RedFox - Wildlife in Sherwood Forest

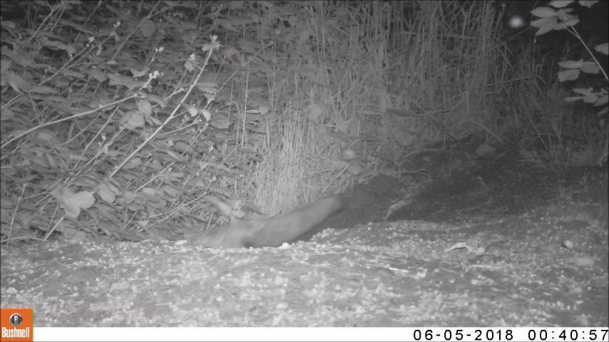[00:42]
Their home is called a den.
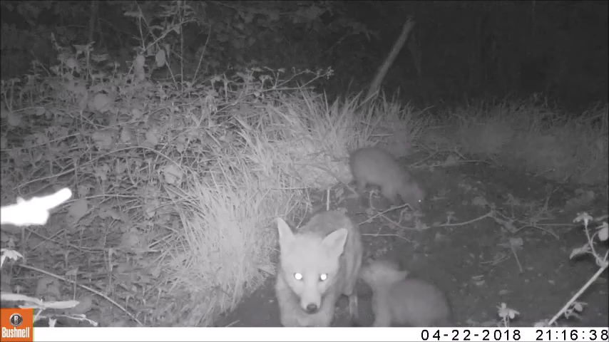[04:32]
Once they gain their eyesight they will start to explore the den and will emerge from the den for the first time when they are around five weeks old. At this time they still suckle mom's milk. But interestingly they also start to eat solid food.
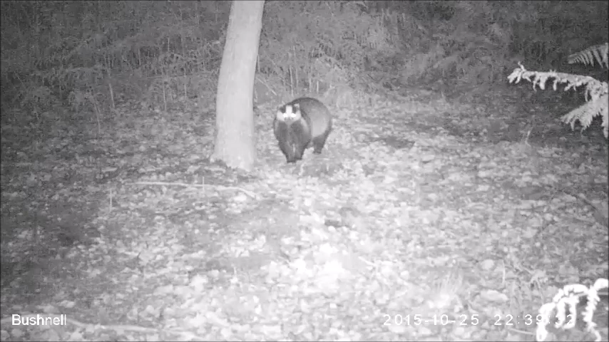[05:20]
Contrary to common belief not all encounters between a fox and a badger end up in a fight. This encounter lasted for more than five
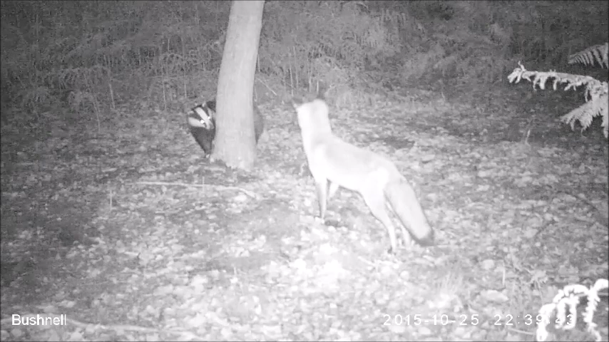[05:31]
minutes and at no time did any of the animals show aggression towards the other. Foxes and badgers live in the same habitat areas and if there is enough food and space a fox may even live in a disused part of an otherwise active badger set. We found two badger sets this year where we
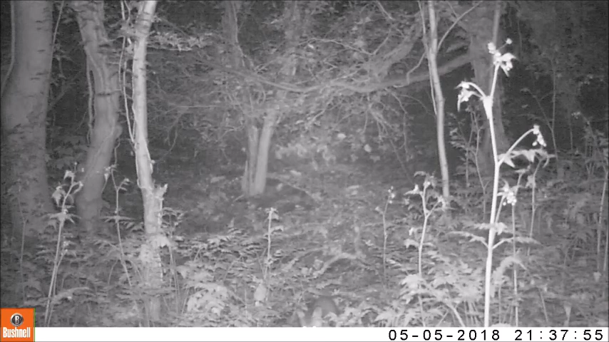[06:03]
set up trail cameras in the hope to get some footage of badger cups. However we found that foxes were living here and it were their cups that were emerging from this part of a badger set.